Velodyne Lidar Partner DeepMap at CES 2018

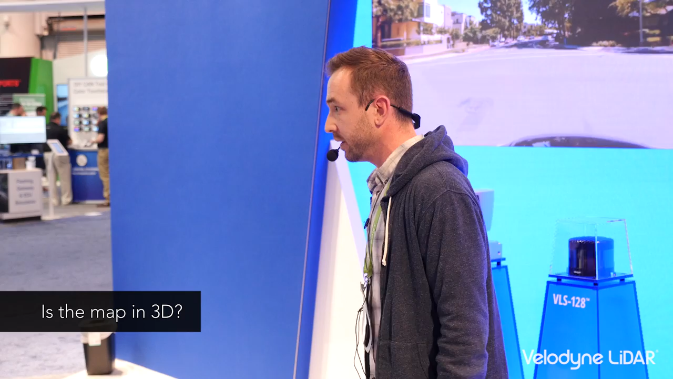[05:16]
yes complete complete 3d right so again breaking down the environments
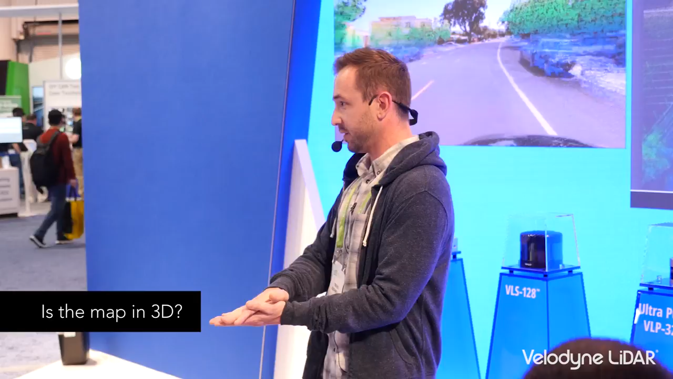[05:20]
3d environment and then sort of rebuilding it with cubes
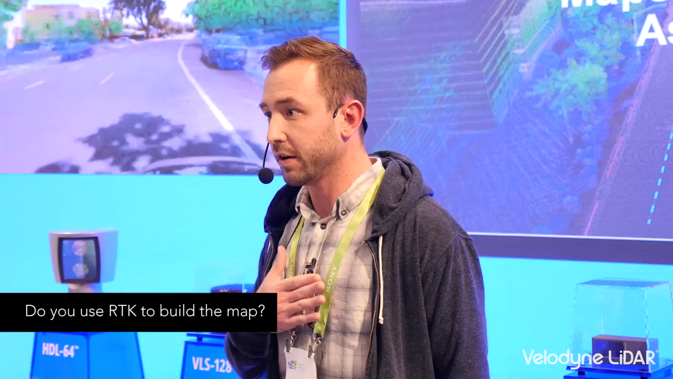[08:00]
development cars um is we use one hdl32 line from velodyne uh we use two two cameras uh mono cameras calibrated to stereo
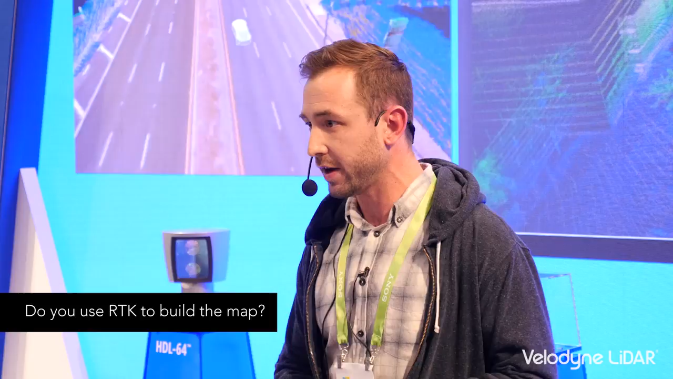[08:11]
and a gps a very simple inexpensive gps imu no rtk